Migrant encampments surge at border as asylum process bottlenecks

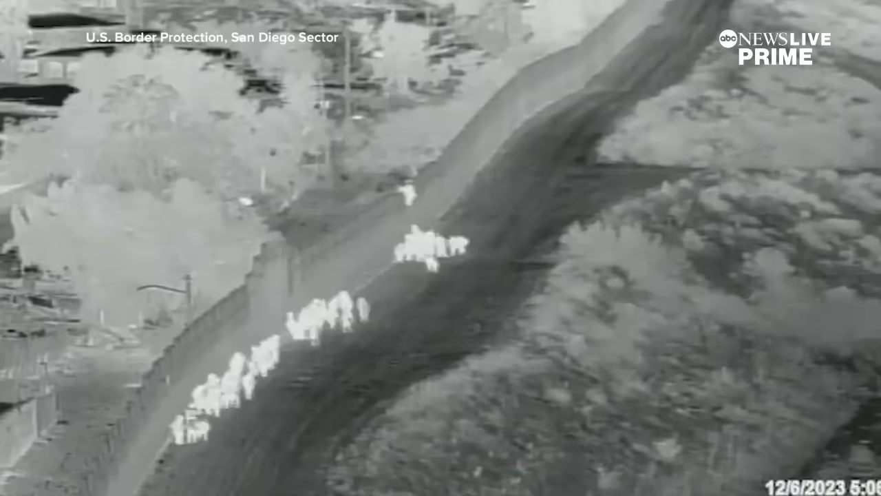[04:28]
This video recently taken near the San Isidro Bridge in Southern California showing a mass of people scaling the wall and then making their way to the road.